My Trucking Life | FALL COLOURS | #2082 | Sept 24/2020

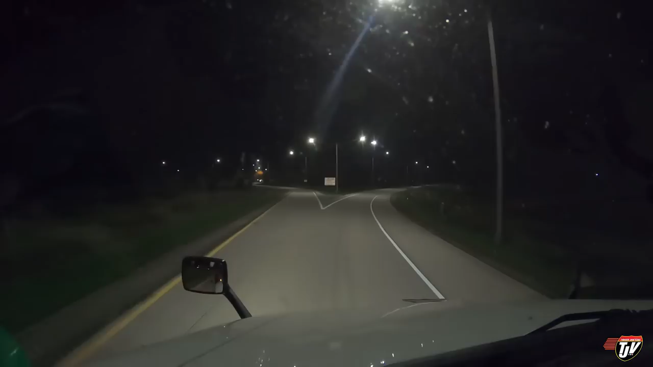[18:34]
Trucks, trailers, buses, and RVs this away. Cars that way. Approaching destination in 200 meters on the left side. No, we gotta go on the truck side. All right. Look at this. Oh, good, we can park at the back here. Right on, no neighbors. Continue on this road for 70 kilometers. Let's see here.